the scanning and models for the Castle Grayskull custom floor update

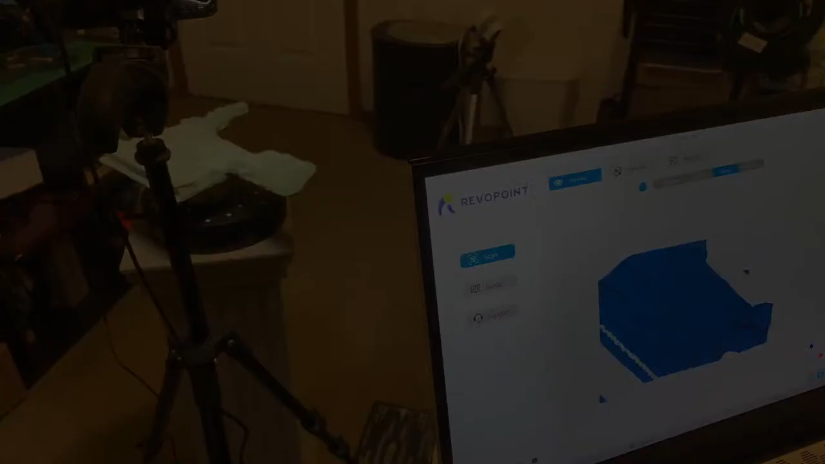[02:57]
So here's my software, and you can see it there.
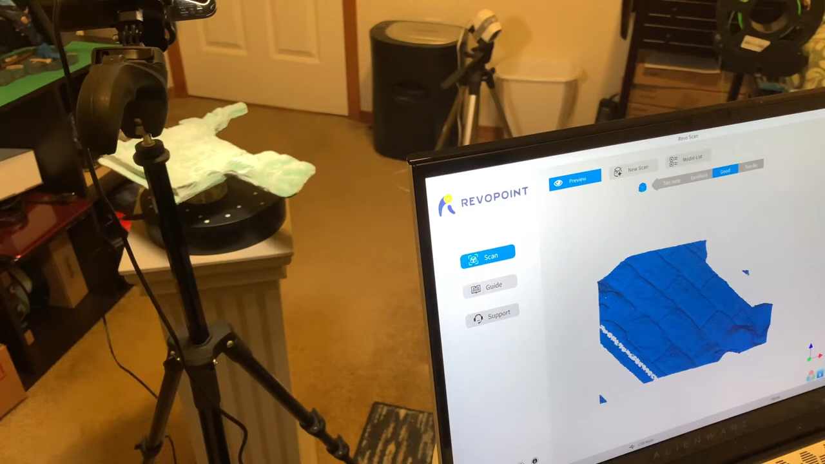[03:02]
And then I have the piece I'm scanning in off to the side on a turntable. And then I go ahead and choose the setup, making sure it's the right piece. And you guys have seen this before. Hey, Black Phoenix 77. And then basically I just start my turntable to spin around.
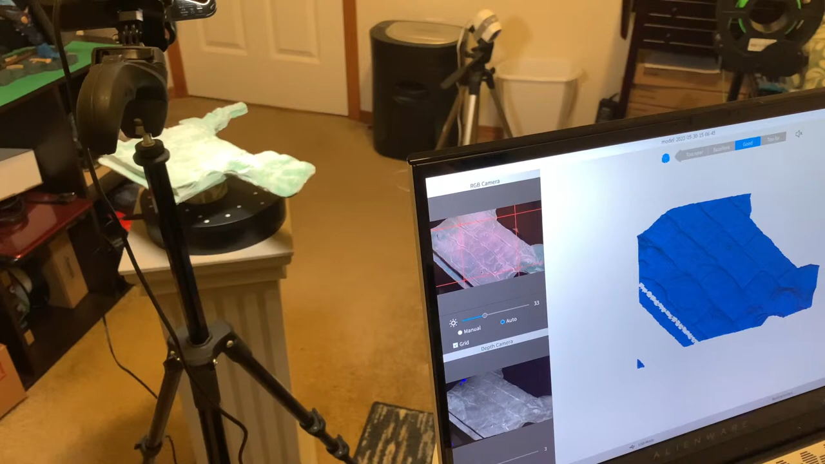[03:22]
So let me get this all set up, and I'll kind of show you guys how it worked today. Yes, this part is long and painful. Don't worry, we're not going to watch the whole entire thing. It's 144p? Dude, I'm not sure why. Check and see. Let me turn my phone sideways and see what looks that bad. Yeah, I'm not sure why yours is 144p. Mine looks pretty clear on my phone. Is anybody else having the same problem?
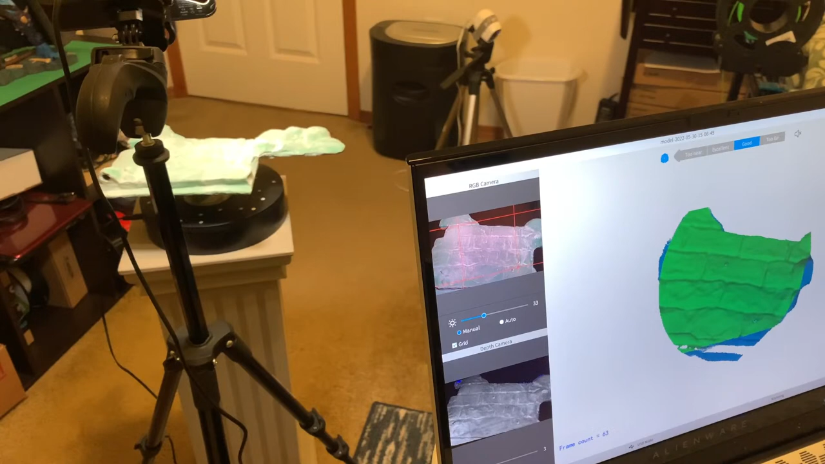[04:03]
Okay, cool. Glad you fixed it. All right, you see the turntable spinning there, and I have my 3D scanner looking at it, and of course the green is the new parts, the blue is the part it already has. It has a nice little circle.
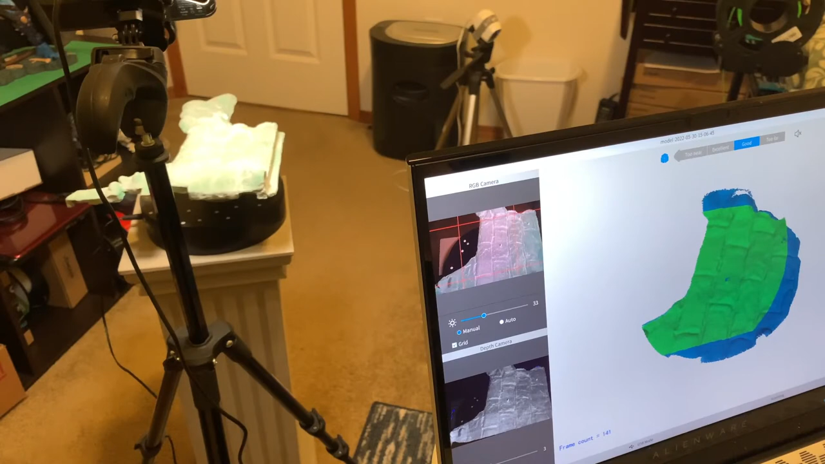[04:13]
And then as I do each little piece, I move it, the scanner, to the next spot and start the spinning again. I found that it works way better. Hey, Mike, thanks for joining us. Jinx Caliber, thanks for being here. It works way better if I
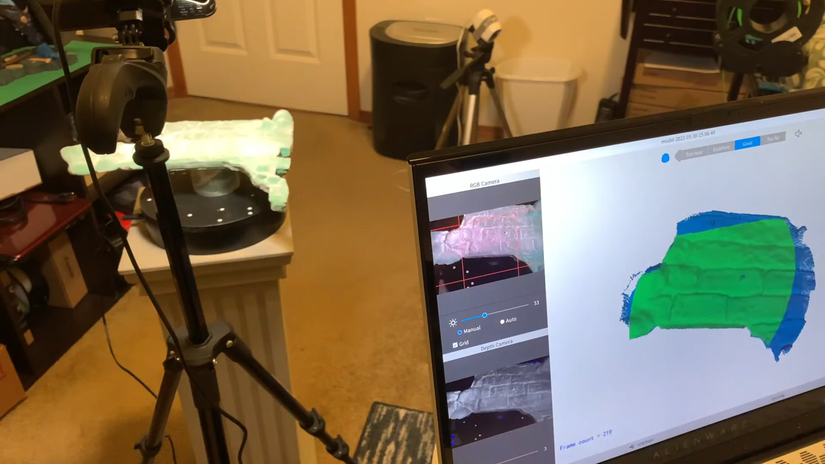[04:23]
put it on a tripod and run it that way instead of trying to do it by hand. So, VHS quality for you young kids. If you guys are getting low quality, change it on your settings. It should be higher quality, so check it out and see. So, Pop Actor, go ahead and change it out and see if you got higher quality now. So I know on mine it looks pretty good on my phone, so I'm not sure what's going on.
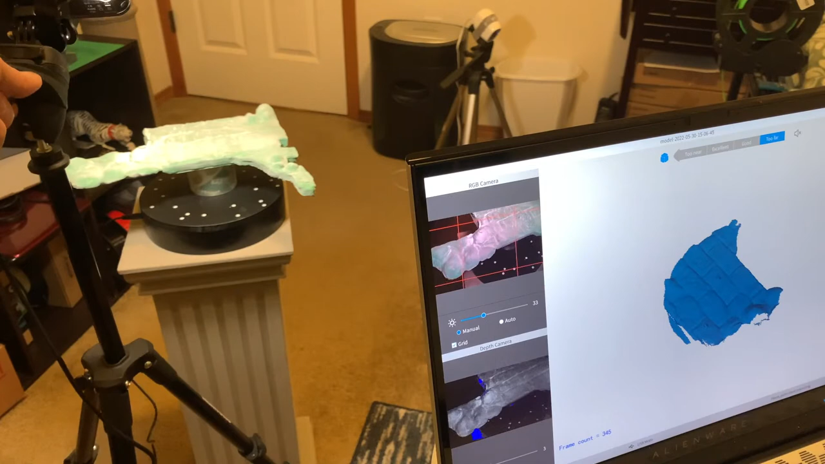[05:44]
Alright. The bad part is I don't think we'll be able to take off that foot powder spray without damaging the original paint job, so it kind of stinks. So Jinx Caliber, unfortunately your original paint is not going to be the same anymore. I'm kind of bummed out about that. But at least we can make some really cool floors for everybody else. And that's the main part, right? I can see ants on your floor.
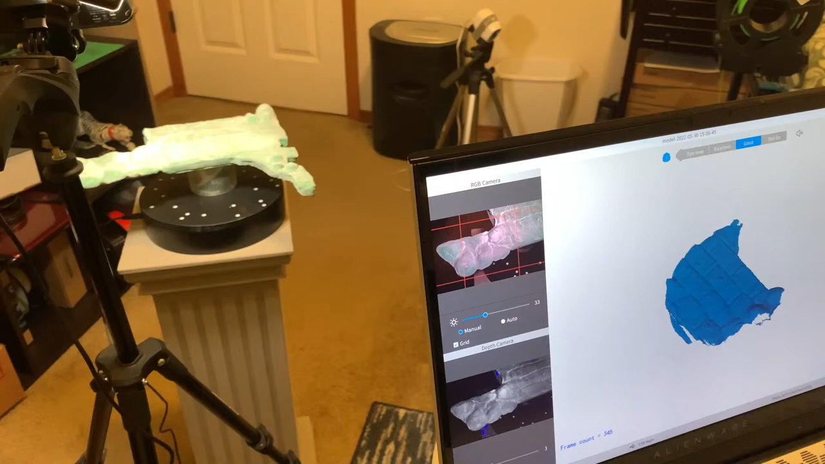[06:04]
No, not ants. Okay, come on, find it. I'm sitting there trying to hoping it finds the right location. You see it's red, so it's not finding it. It's freaking out.
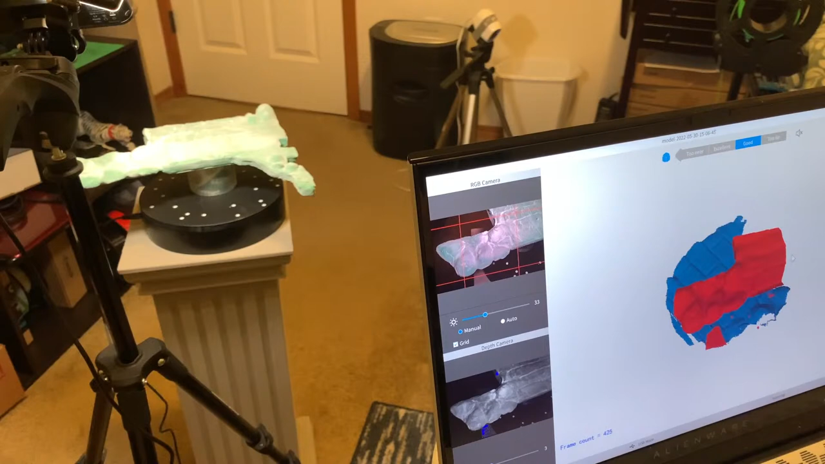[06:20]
And this is why it takes so long to do this. Oh, it was painful. Anyway, let's get to the actual parts so you guys can see them.